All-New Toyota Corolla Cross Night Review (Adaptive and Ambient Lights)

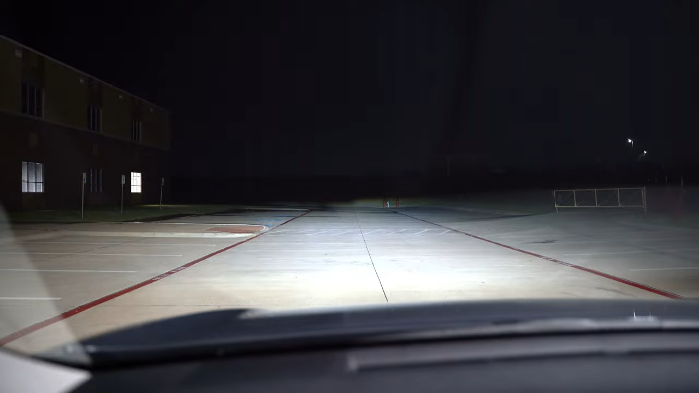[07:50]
Now lining these headlights up on some distance right here. You can see on the right side the poles are illuminated. The fire hydrant. Those are pretty good.
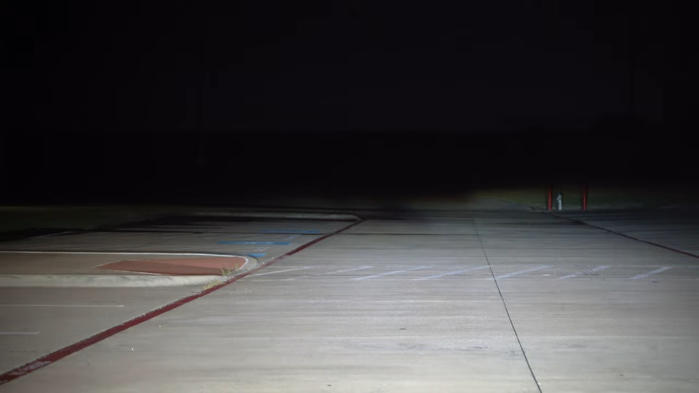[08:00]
On the left we still get a little illumination on the bottom of the hill. Which is better than some vehicles. But it's not great. High beams light up the hill. Okay. It's not as bright as some. But at least you do still have some coverage here. And I don't know how far away I am. But just for reference I zoom out. That's a pretty good distance away. All right y'all. We are now behind the wheel of this Corolla Cross.
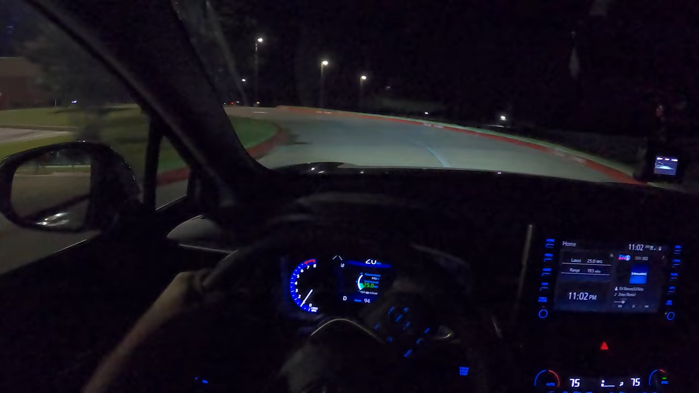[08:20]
And the goal of this night video is so that you get an idea of what it's like to drive this car at night. How well the headlights do. What this adaptive function looks like. And whether or not it might be worth it for you. We're going to also test out the automatic high beams. I'm just going to touch on the driving impressions. But most of that will be reserved for the full review. But one thing I want you to know in case you didn't hear it or or missed it. The ambient lighting dims significantly once you shift into gear.
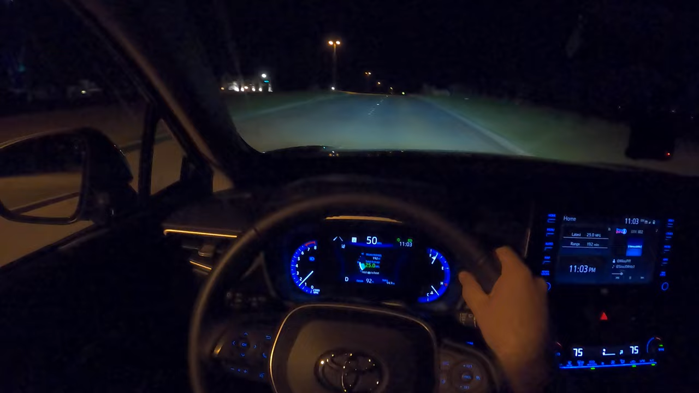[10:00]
So no no real complaints about that. The rear view mirror is automatic dimming on the top trim. And then these side mirrors of course will not be not typical in this class of car anyways. But even on this well lit road I can see the road really well. I mean it's just the lights are definitely bright. Nice bright white. High beams turned off and they just turned back on. But let's get on a dark road. Alright we're now crossing over onto a nice dark road. Not much for lighting.
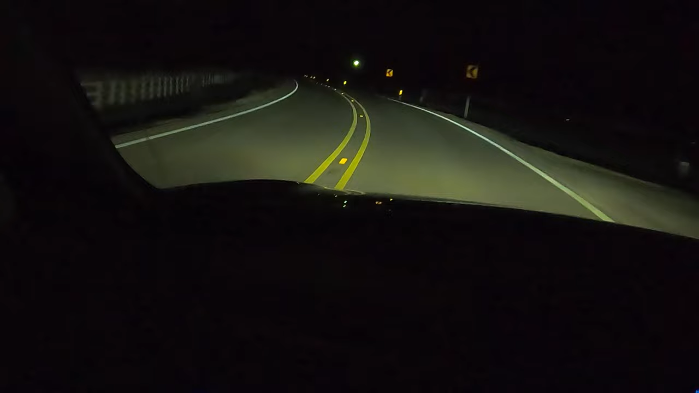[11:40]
They just shot over there very quickly. Now the low beams are still on. Give you a good look at flat distance here. The distance is good but not great. I'll take it. High beams. I think you'll be happy with it. What do you think? Give me some feedback. Now peripherals. I turned the fog lights off. Looking off into the ditch. The fog light does give you a little bit of immediate distance. And the width of these headlights is okay. It's definitely not great for width.
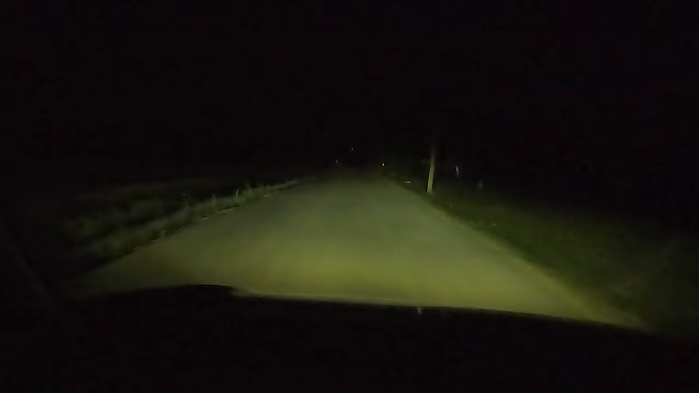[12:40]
Nice and bright. There's no cornering like short cornering function. The adaptive function is going to help you more so with further down the road. But these quick little corners right here I can actually see a little bit better than some vehicles over there. There's a little bit of light off that way. Now if I start to go that way. Turn the wheel.
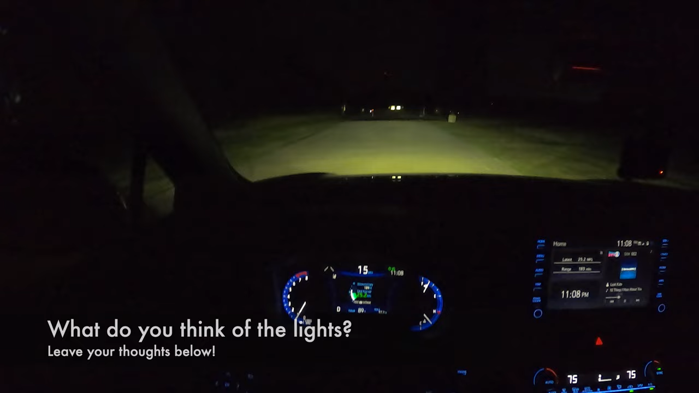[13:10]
Not the best for short corners. But overall I'm happy with these lights. I like the fact that we get a little bit of ambient lighting in here.